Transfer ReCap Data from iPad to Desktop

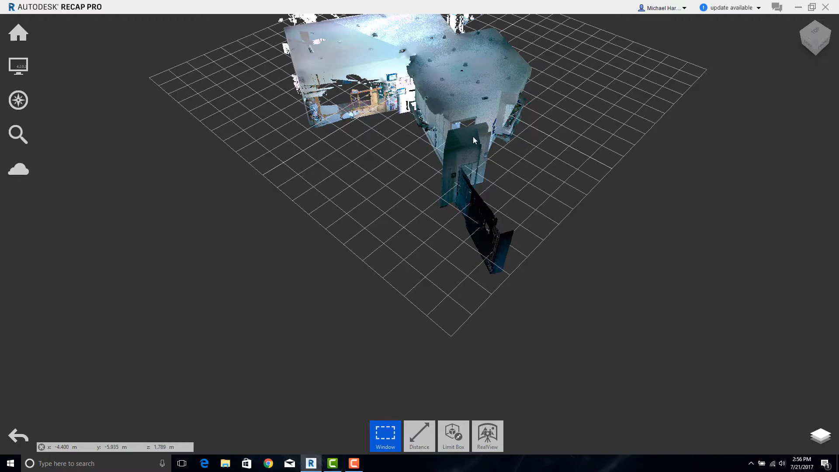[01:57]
As we can see, these are the two scans that we collected earlier.
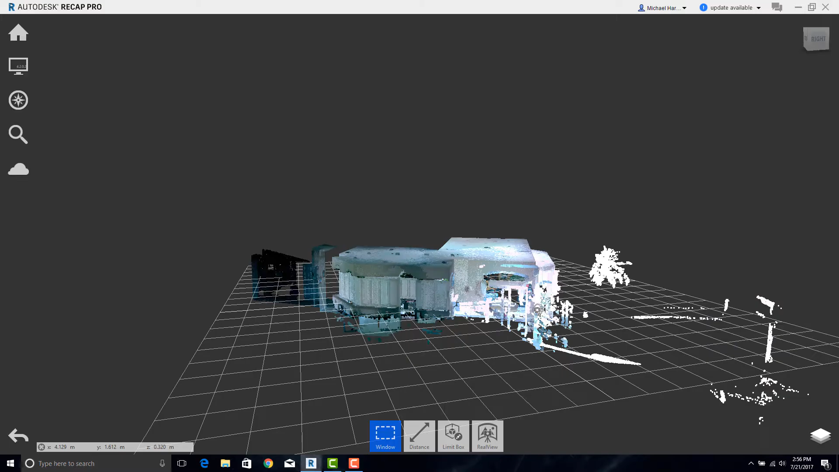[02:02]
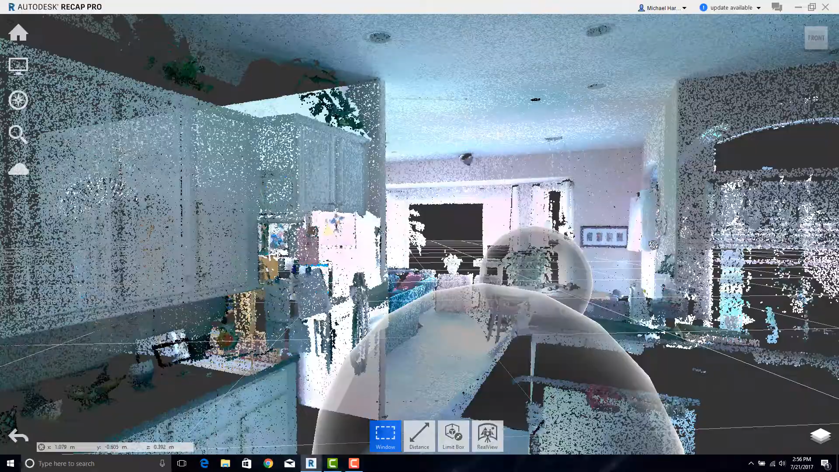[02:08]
The last thing we need to do is now save this as an RCP file so we can open it in CAD. Simply say Save As. We can be sure that we are in the right place. We'll call it RCP. Save.
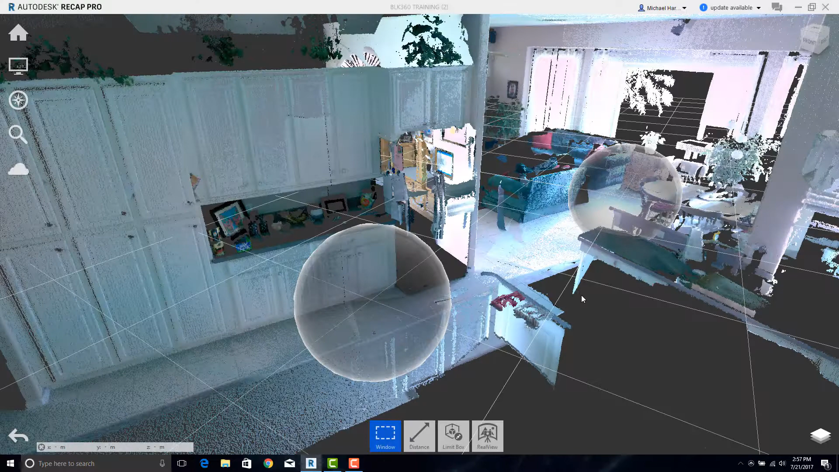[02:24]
And we're done. From here we can go ahead and close the CAD.
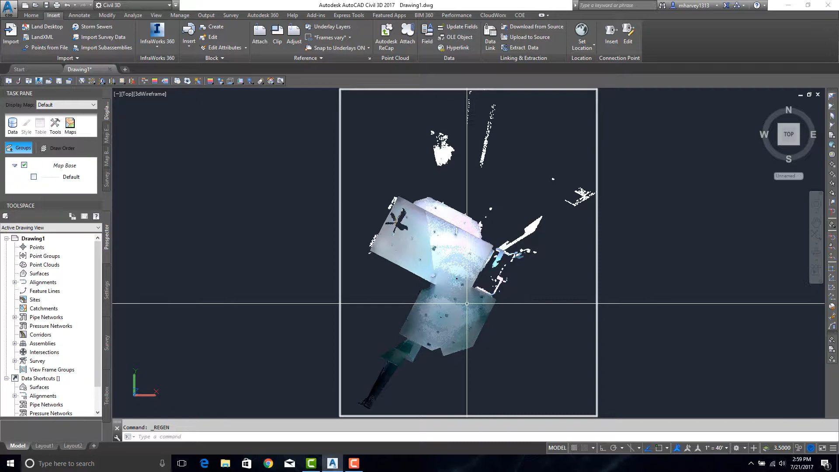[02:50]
And now our point cloud has been loaded in CAD. Go to theūs. And now our point cloud has been loaded in CAD.